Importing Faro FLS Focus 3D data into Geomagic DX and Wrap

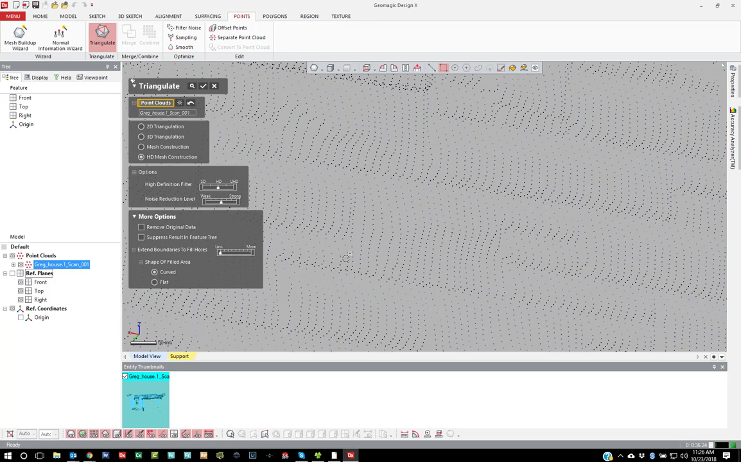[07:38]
It's going to give it freedom to do a lot of hole filling because long range data, you have large gaps between data. So I usually turn this all the way down to less
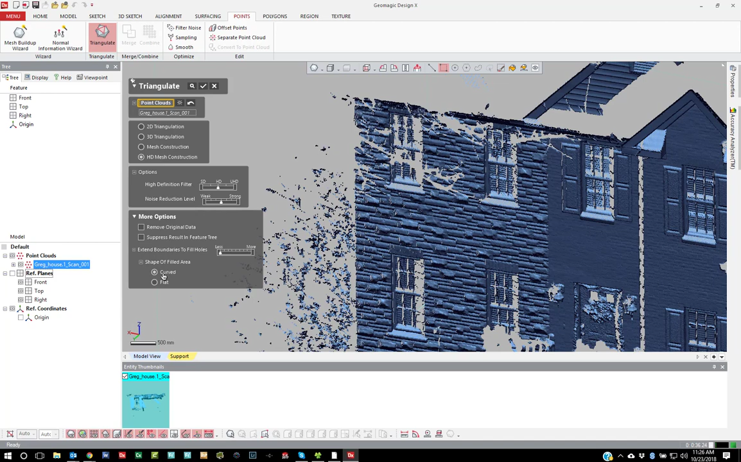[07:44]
and then I turn it curved or flat, whatever my preference is for this object. So for this, I might just do flat because it's a building.
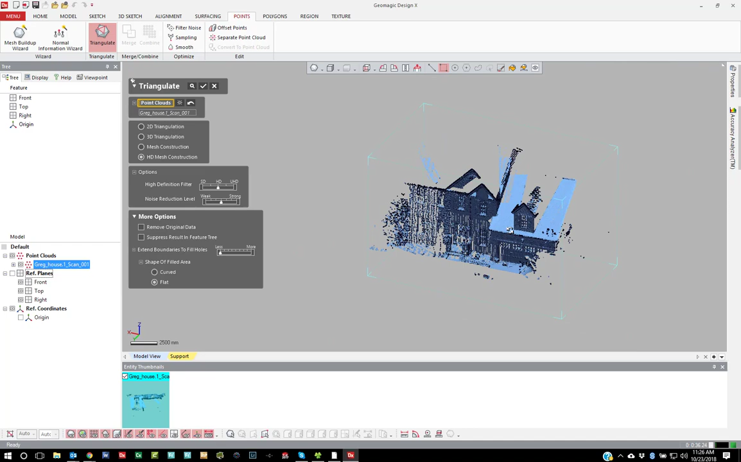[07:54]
So I'll go ahead and hit merge and you'll see that it creates a slightly different looking mesh,
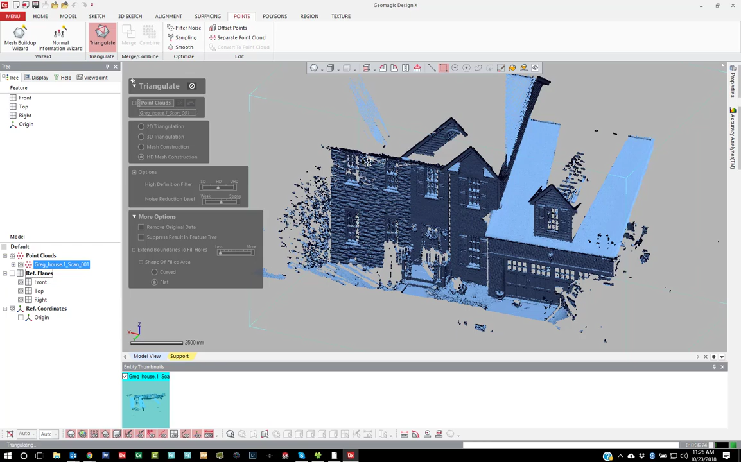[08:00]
which is a little smoother. This algorithm works a little bit faster as well because we've tuned it for large data sets. Okay, so you'll see it's a lighter weight mesh, lower resolution.
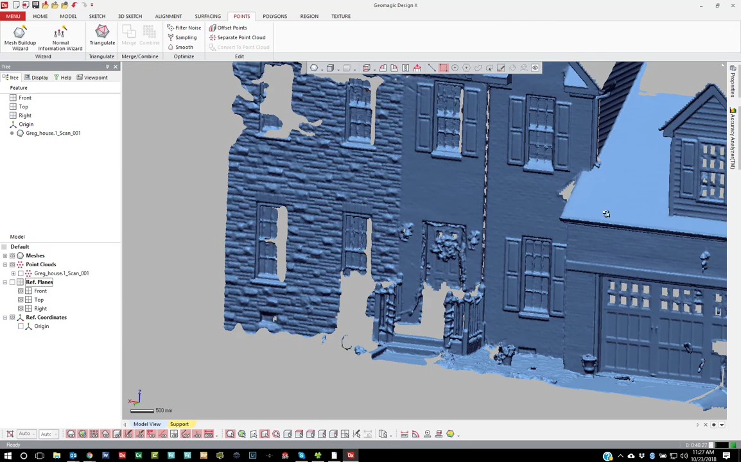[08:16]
And the more point clouds I have, the more resolution it will have.
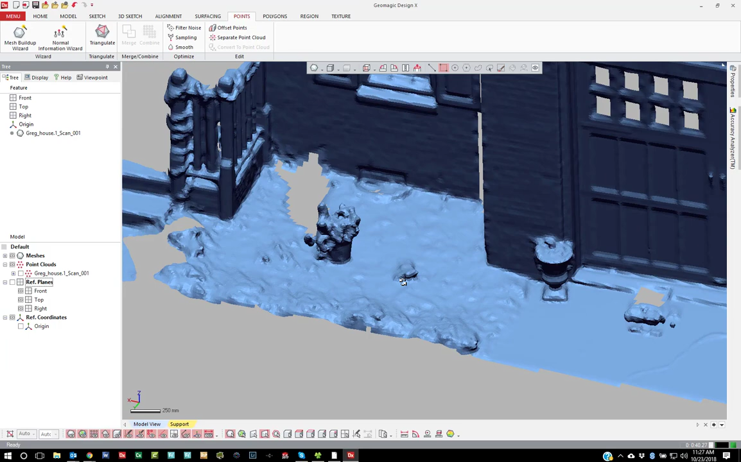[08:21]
And again, you can slide the UHD HD and get a higher resolution mesh.
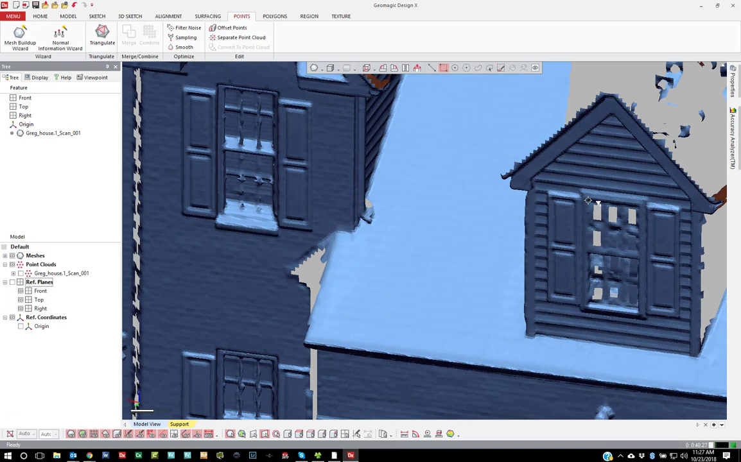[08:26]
But this is designed to go fast and create a mesh from huge point clouds.
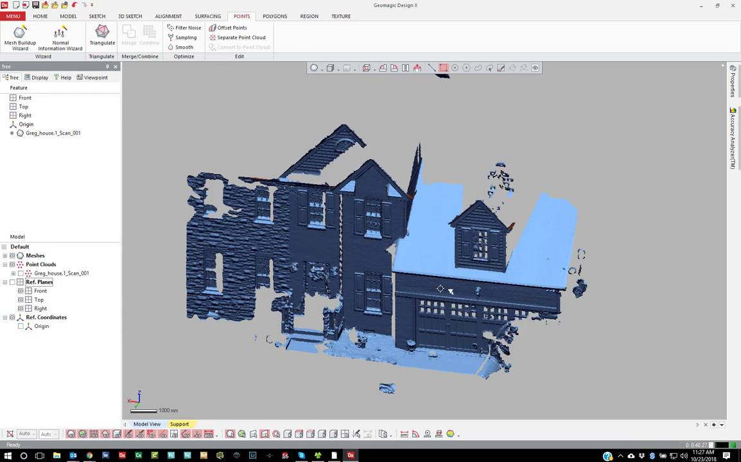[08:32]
So it does a good job, but you'll notice it is very smooth.
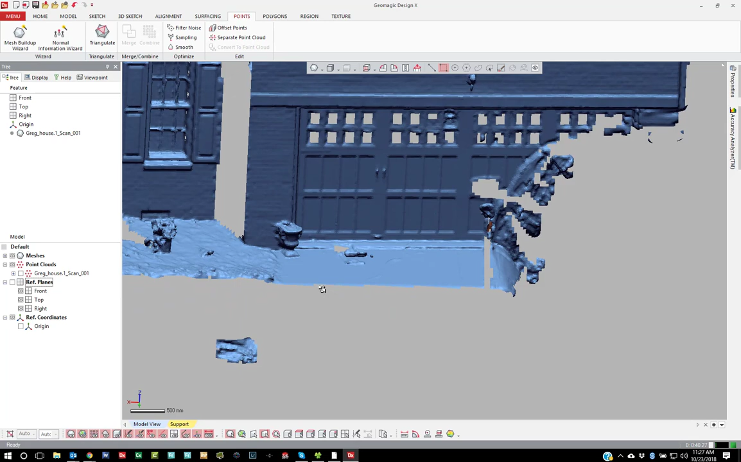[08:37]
So that is how you process
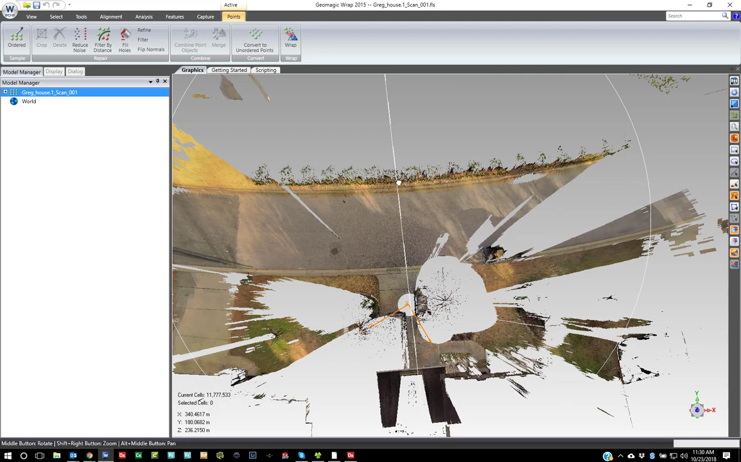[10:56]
everything in order to get an acceptable point cloud. And the reason behind that is the meshing algorithm in here was fine tuned for short range data,
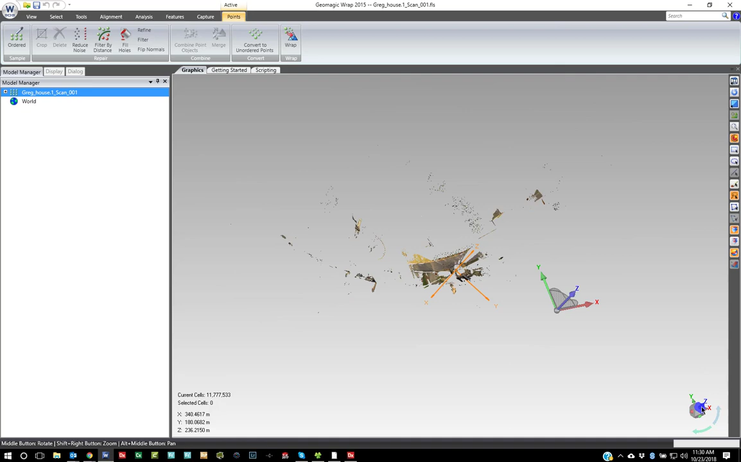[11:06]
not necessarily long range information.
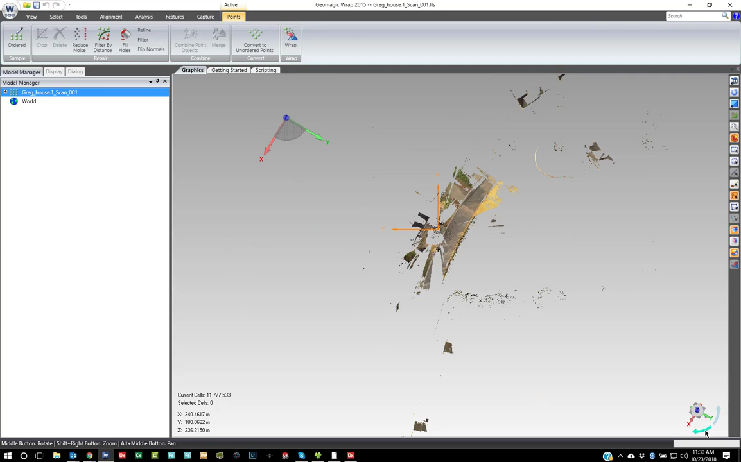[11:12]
So you'll want to run through the point cloud tools and
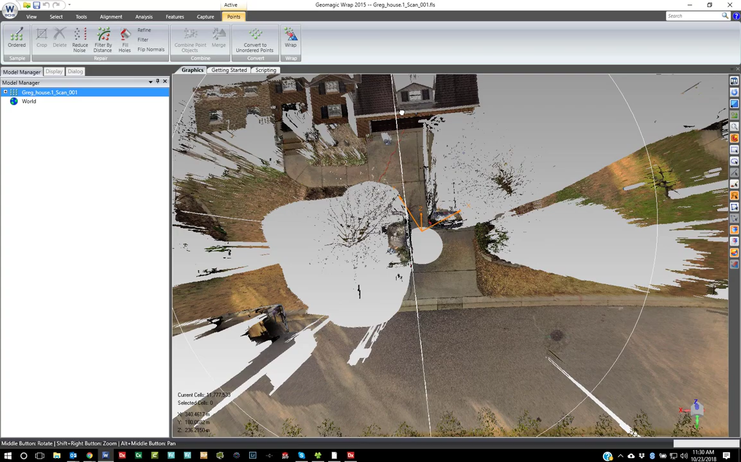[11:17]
do the noise reduction and things like that and outlier removal manually and then process it through.
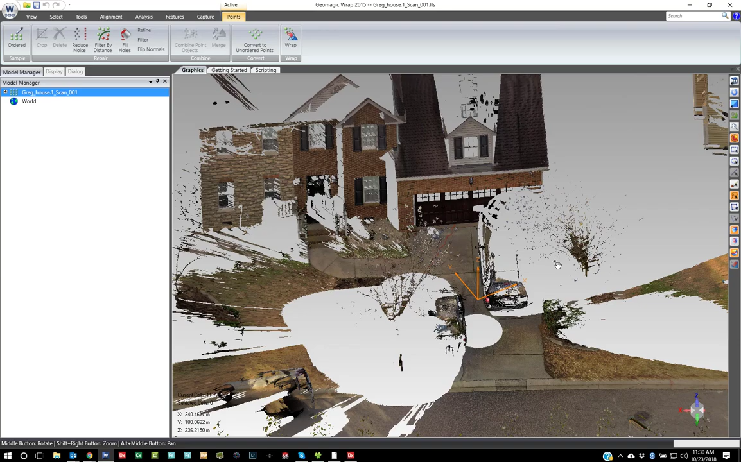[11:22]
So for today, I'm just going to show ordered data processing because this is the preferred method.
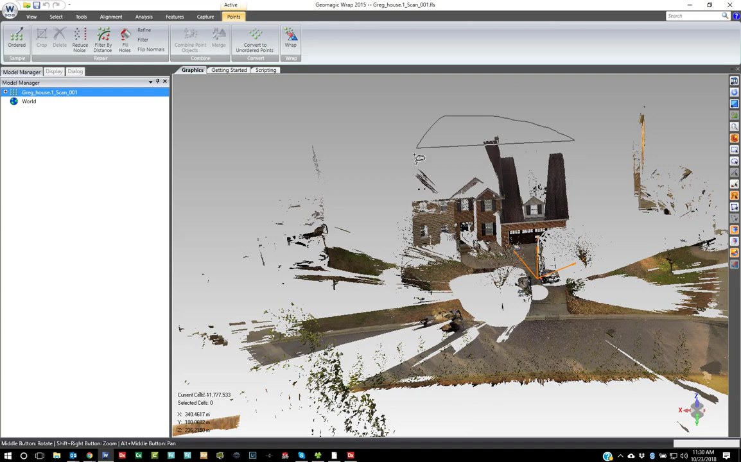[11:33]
I'm going to go in and select just the area of interest,
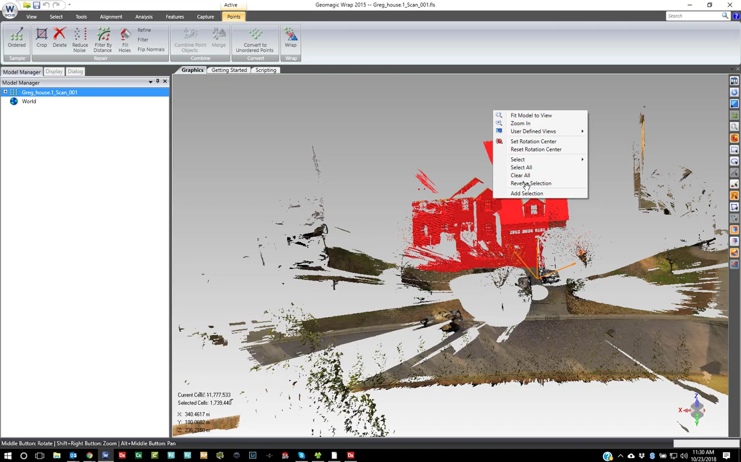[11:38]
reverse selection and remove everything else.
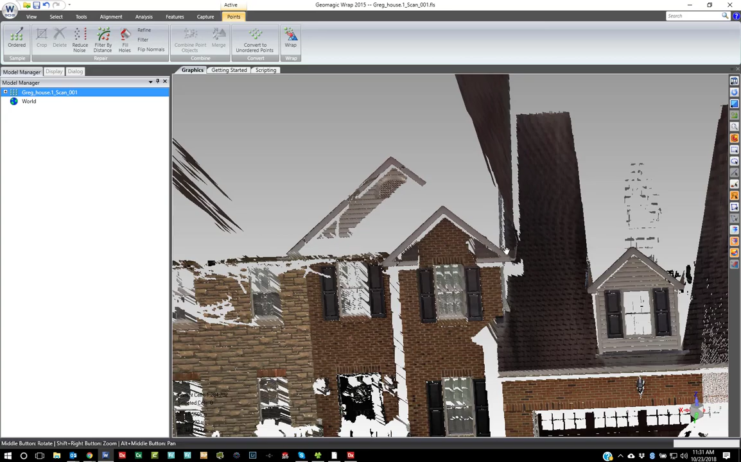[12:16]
So if I turn off my texture just to show,
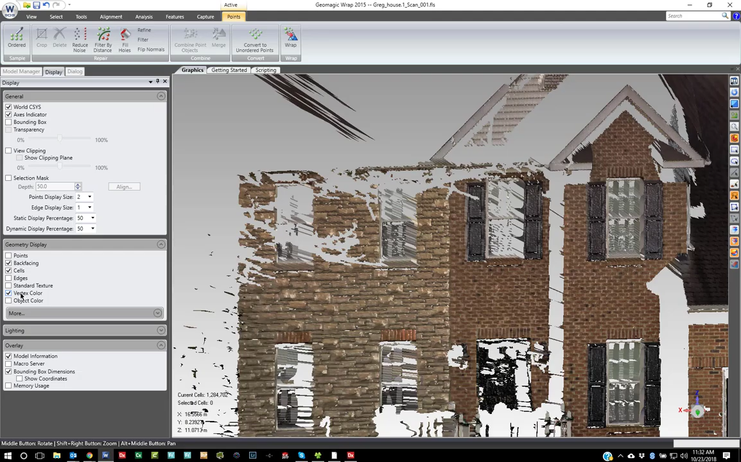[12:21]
you can see that it is a point cloud,
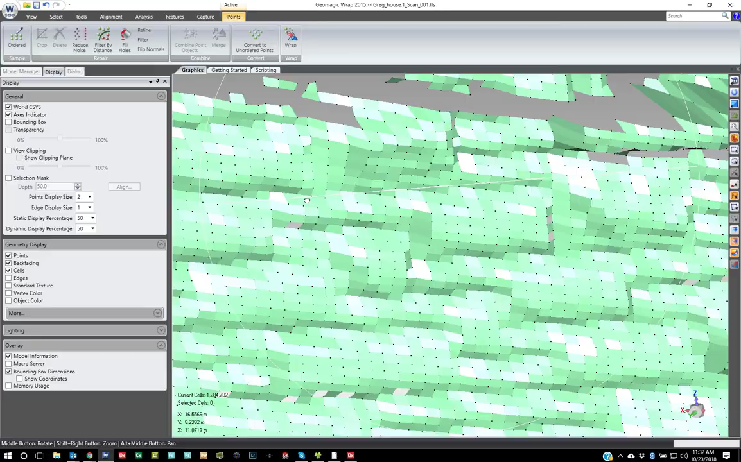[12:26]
but they're in a uniform grid and they know their neighbors.
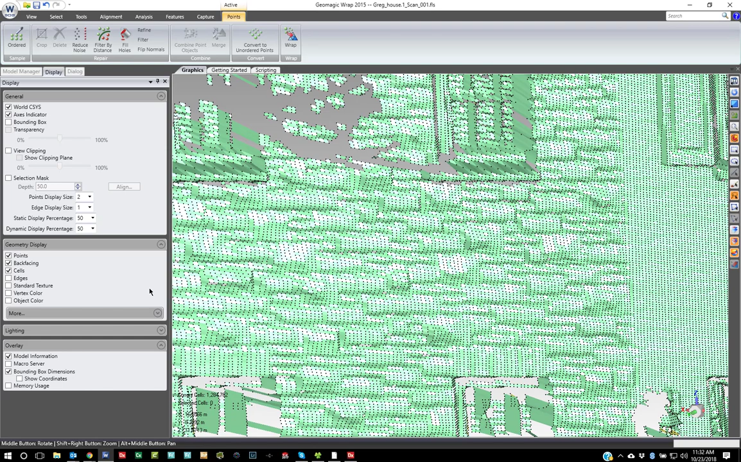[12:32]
Again, that makes it a more intelligent point cloud for the software to work with. And it saves a ton of time processing when you bring it in as ordered data.
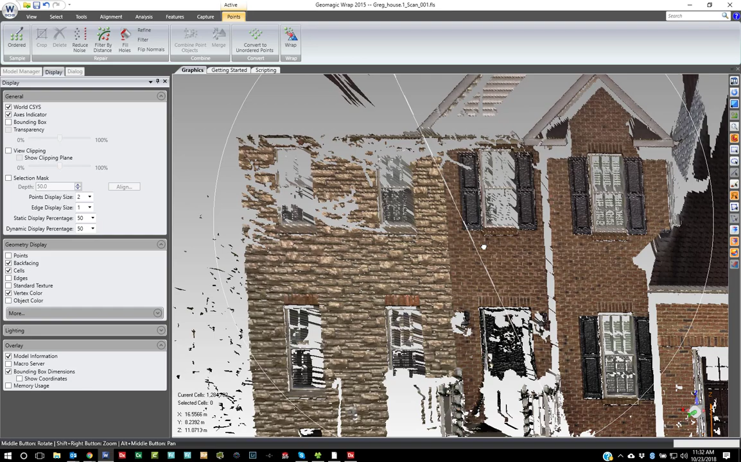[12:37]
You'll also notice the icon is different. It's this ordered grid. So you can bring in a bunch of ordered data sets, crop them down and run merge instead of wrap, just like we have in the other product.
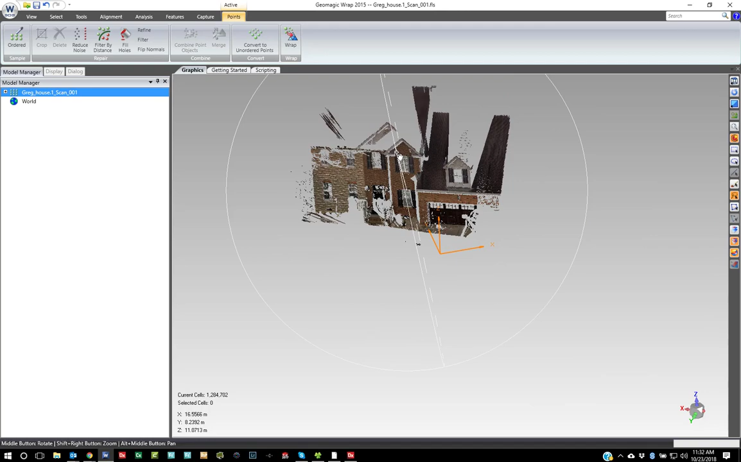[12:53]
But today, because I have just one ordered data set, I'm going to go ahead and wrap it.
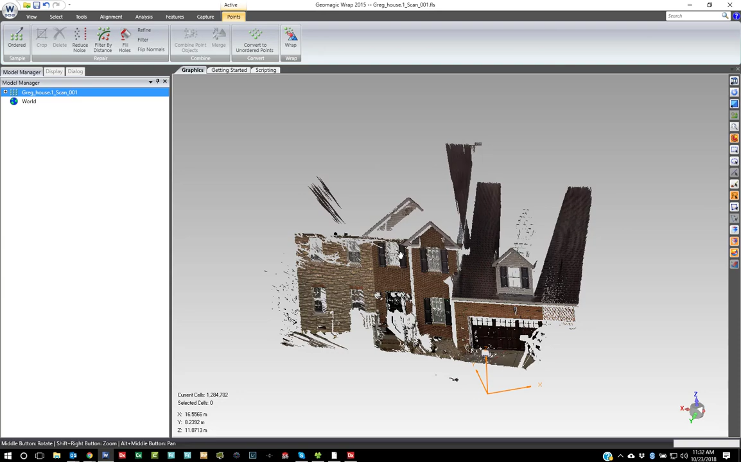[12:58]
And you'll see that the data looks a little better that way.
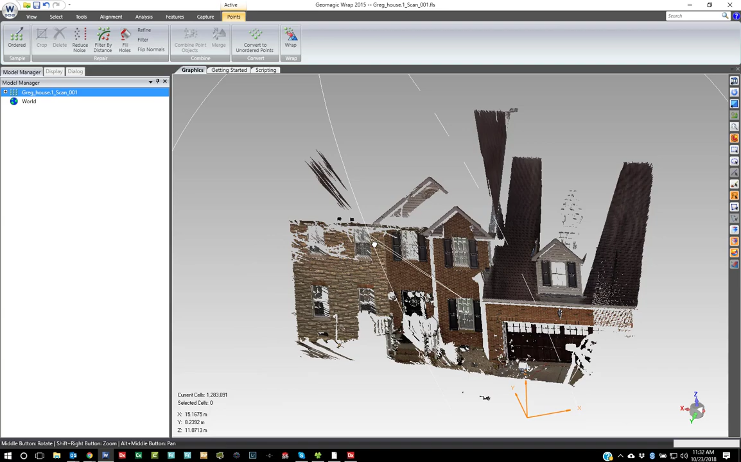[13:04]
So I'm going to go ahead, just remove some noise there, and hit wrap. And you'll see that it's already down into a point cloud.
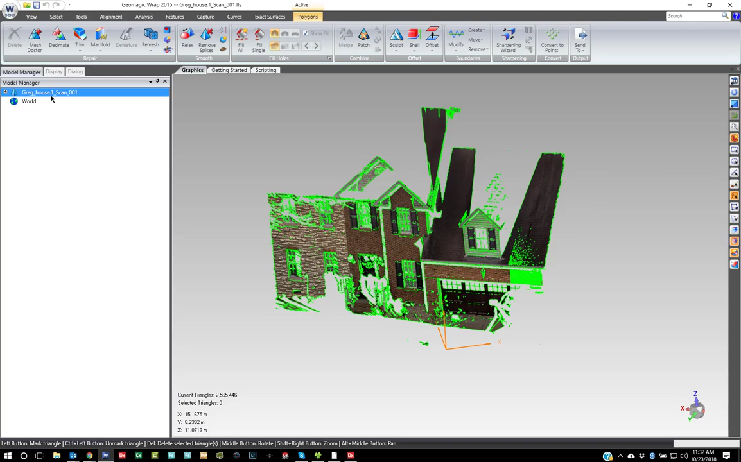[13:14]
You can see the edges and stuff.
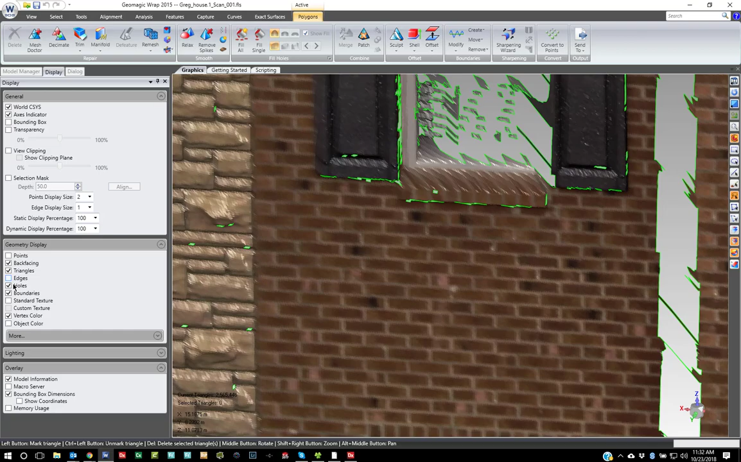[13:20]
Now if I again turn off the vertex color, the mesh
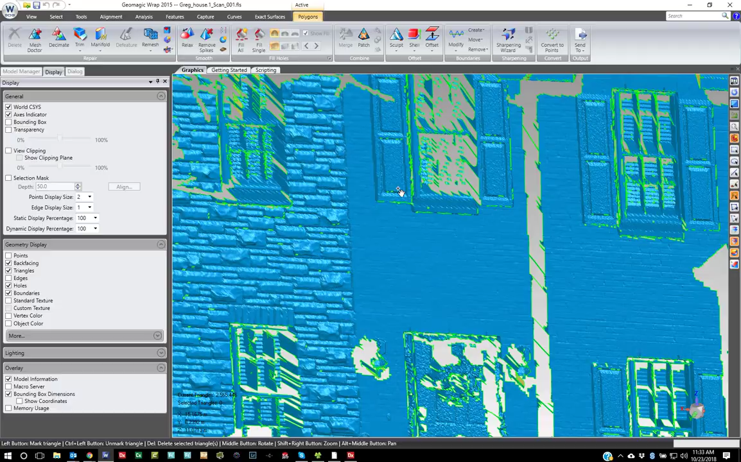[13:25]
that it creates is beautiful when you bring it in as ordered data.
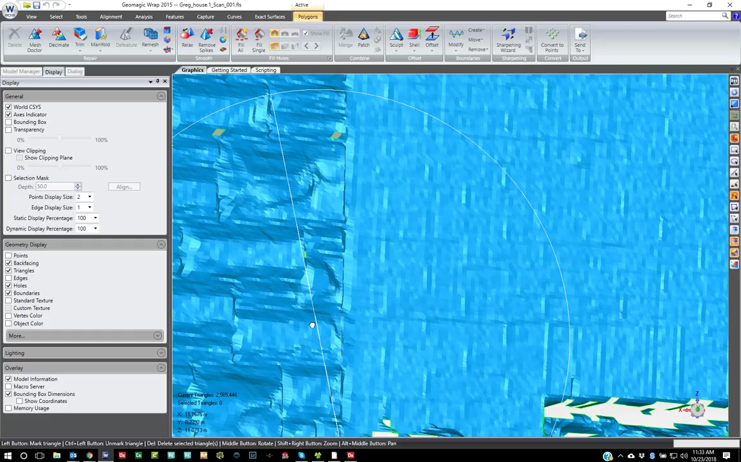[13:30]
And again, if I have multiple sets, I can then take all these individual polygon sets and merge them together. And then this will help you get a better usable data set to model off of. So that's just the basics of importing FLS data into wrap and designX. And a couple tips and tricks on how to process that data properly inside of those packages.